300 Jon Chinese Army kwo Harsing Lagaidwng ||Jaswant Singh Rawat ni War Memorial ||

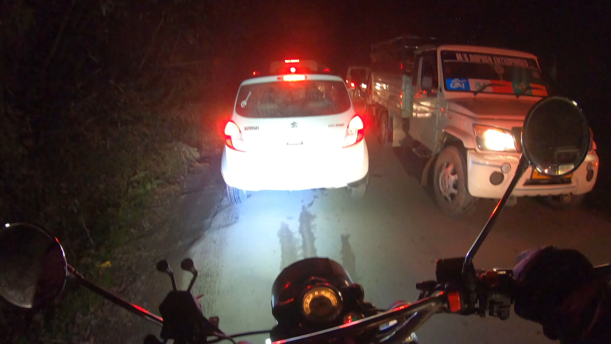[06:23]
I'm heading to the center of the museum. Oh, that's a big jump. Hills are very close. There's a lot of people, you can watch the water, you can find the fish.
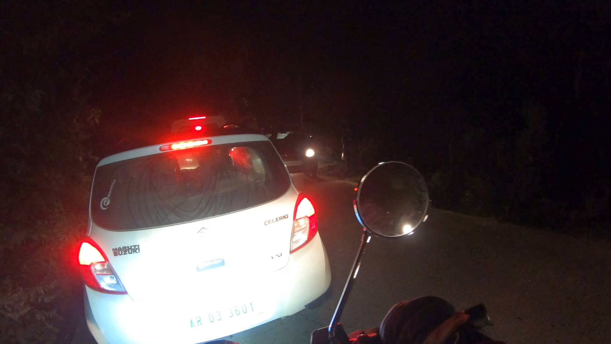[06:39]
There's a lot of traffic. There's a lot of traffic. The sidewalk is only one-way. We have to look at the one-way.